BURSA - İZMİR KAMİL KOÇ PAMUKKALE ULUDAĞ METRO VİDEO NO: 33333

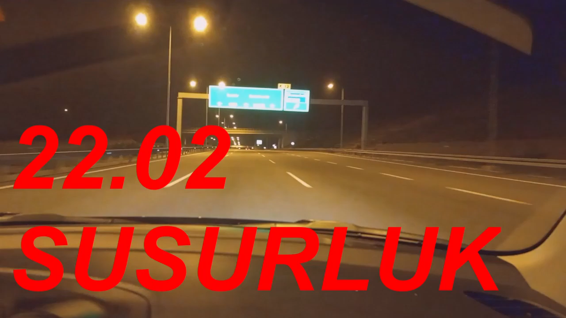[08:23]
Huzurluk yol ayrımına gelmiş bulunuyor otoban çıkışına. Otoban Balıkesir İzmir diye devam ediyor. Evet, burası Huzurluk otoban çıkışı. Bir TV iyi yolculuklar dilerim.
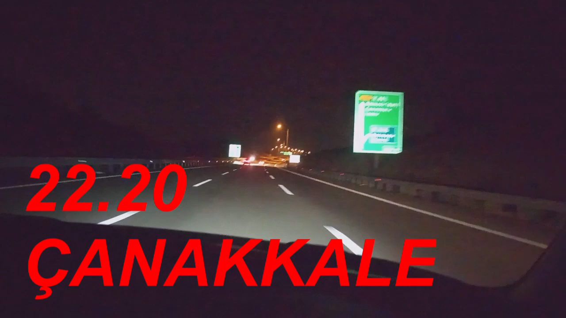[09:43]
Seyirciler Balıkesir Çanakkale İzmir. Balıkesir Çanakkale yol ayrımına gelmiş bulunuyoruz. Balıkesir kuzeye gidiyoruz. Evet buradan Balıkesir'in içine gidiyor sayın seyirciler diyor. Çanakkale İzmir, Balıkesir Batı.
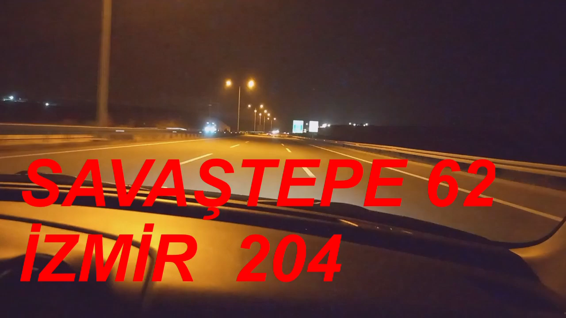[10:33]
Evet sayın seyirciler, saat 22.22, Balıkesir servis alanına gelmiş bulunuyoruz.
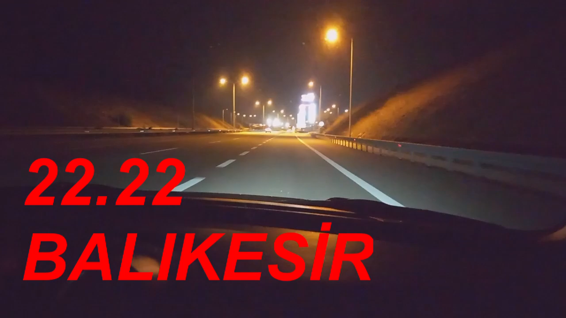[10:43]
Oksijen 204. Evet sayın seyirciler, burada o kaçın benzinliği var.
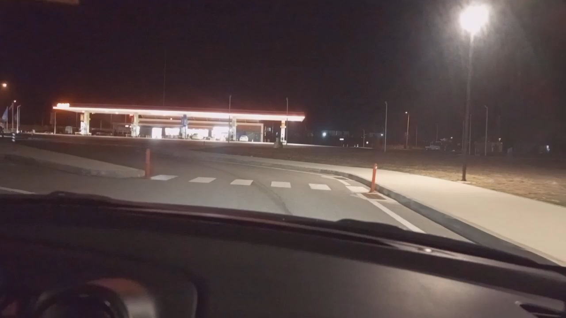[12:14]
Evet sayın seyirciler, Pamukkale Turizm saat 10.30. Pamukkale Turizm İzmir, Demir TV yolculuklar diler.
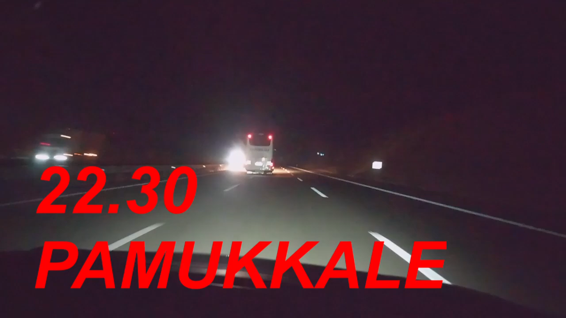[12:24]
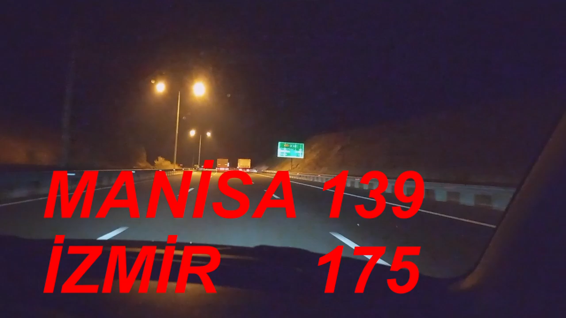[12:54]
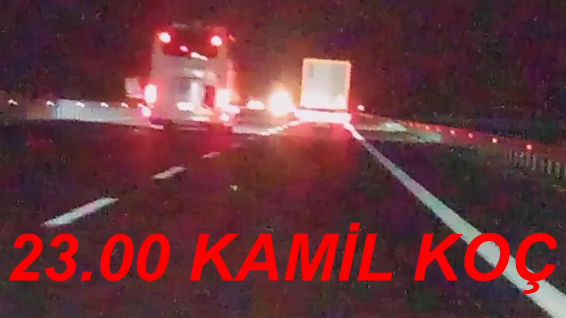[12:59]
Kamil Koç. Saat 11 sayın seyirciler. Demir TV iyi yolculuklar diler. Kamil Koç İzmir. Evet sayın seyirciler.
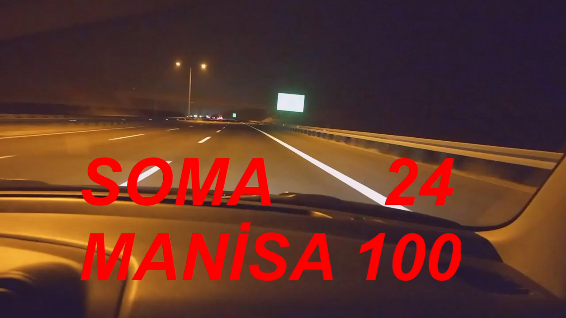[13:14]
Soma 24, Manisa 100, İzmir 144 kilometre kaldı. Evet. Yolun yerden çoğunu geçmiş bulunuyoruz sayın seyirciler. 311 kilometre kala yola çıkmıştık. 170 kilometresini aşağı yukarı geçmiş bulunuyoruz. Evet sayın seyirciler, Savaş Tepe servis alanına geliyoruz. Oksijen.
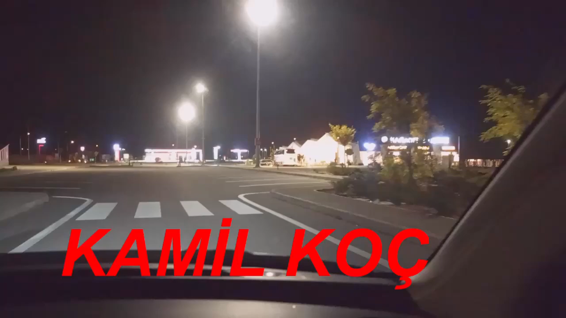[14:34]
Evet sayın seyirciler, Kamil Koç da burada. Kamil Koç'un İzmir otobüsü. Demir TV yolculuklar diler.